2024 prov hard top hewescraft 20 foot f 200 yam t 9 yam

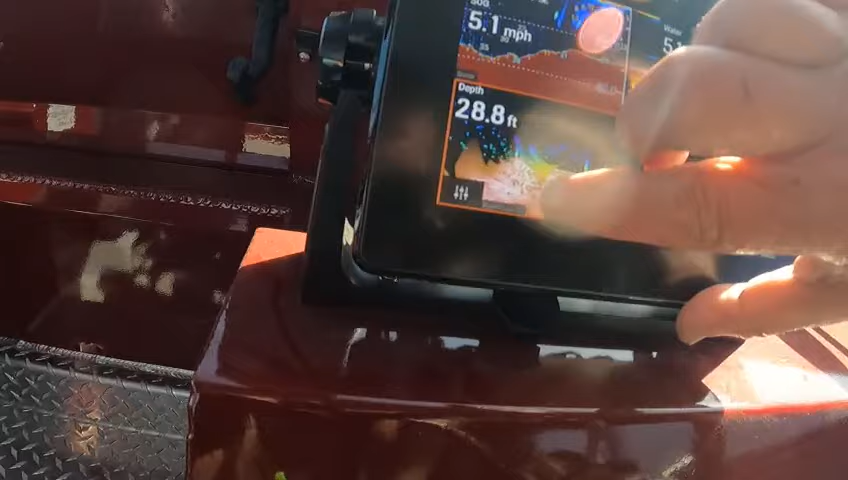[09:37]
On screen: depth 28.8 ft, speed 5.1 mph
these yellow and red right there you see them right there at 20 at about 20.
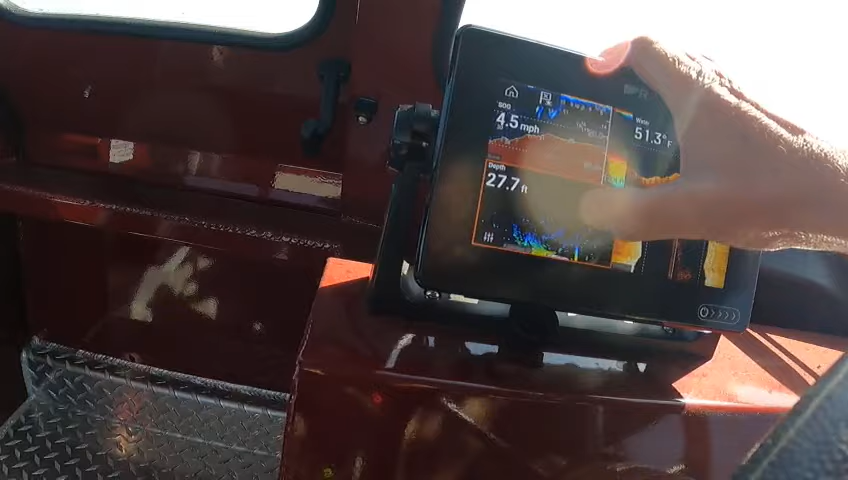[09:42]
On screen: depth 27.7 ft, water 51.3°F, speed 4.5 mph
i'm going to change that up right there
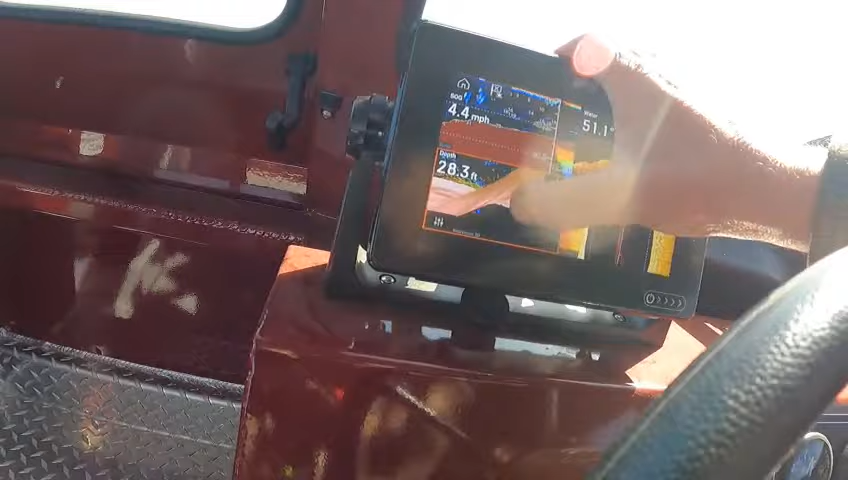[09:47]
On screen: depth 28.3 ft, speed 4.4 mph
and see how deep they are at 27 feet
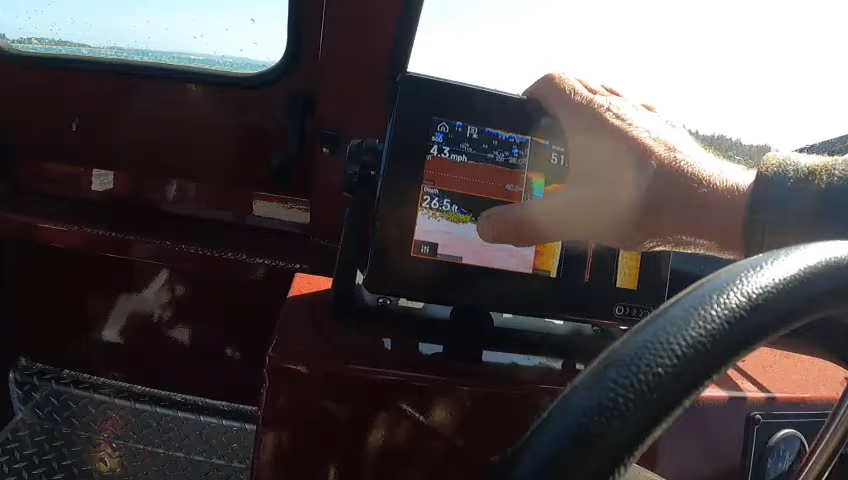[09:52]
On screen: depth 26.5 ft, speed 4.3 mph
so they're right on the bottom see right there so that works pretty good and then right there there's one at 14.
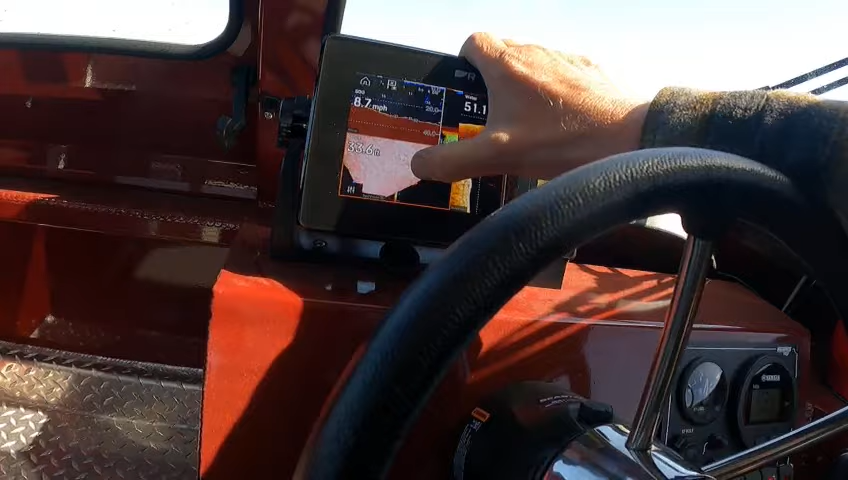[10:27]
On screen: speed 8.7 mph
yes and there you go then i can go like this then i can change the angle of that i can go above and look down on it and then you can zoom out